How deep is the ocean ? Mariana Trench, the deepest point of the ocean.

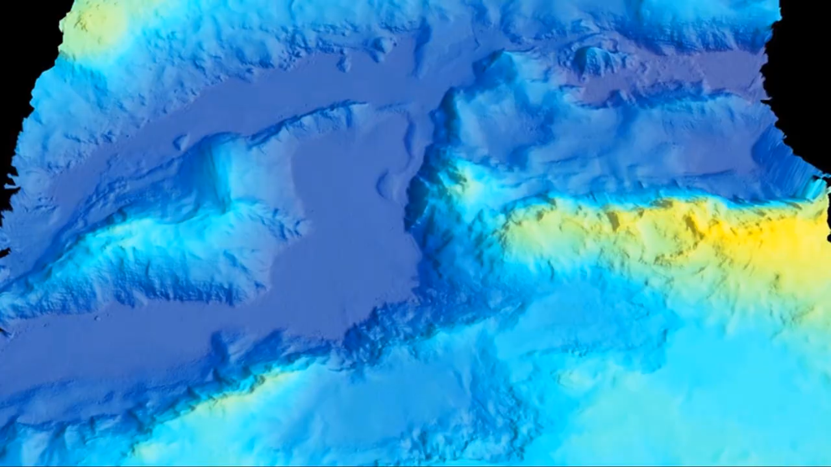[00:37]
And such a way multi-beam paints the seafloor.
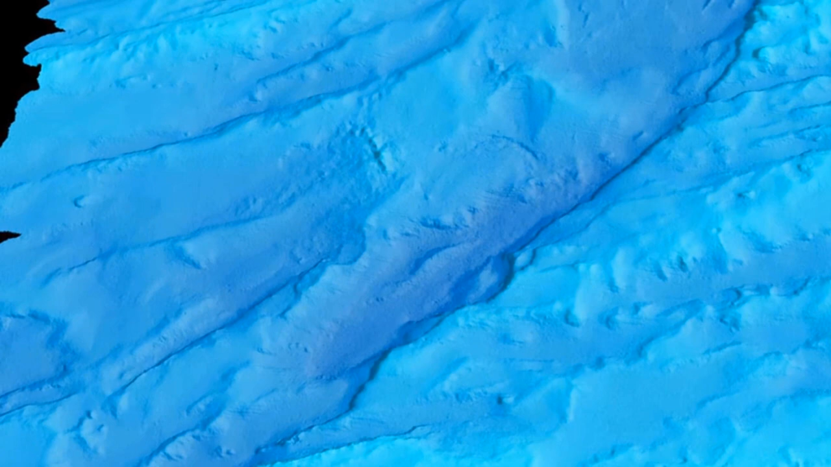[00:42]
This creates a detailed sound map that shows ocean depth, bottom type, and topographic features.